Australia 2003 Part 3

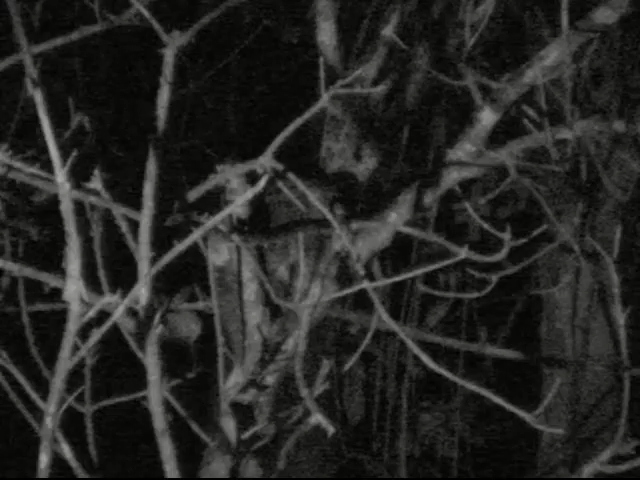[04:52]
He won't be tucked away in the den at all. You look at him from the back.
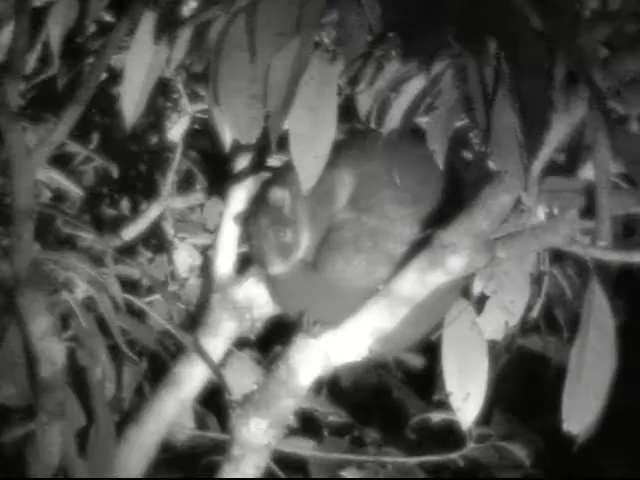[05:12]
You can see that the channel is just very beautiful. Hasn't got nearly as much grip on his tail as the ringtail has. And the dead giveaway, you look at tails and ears first, if all you see is a bit of the body. As soon as you see those huge ears, you know you can't be looking at a ringtail.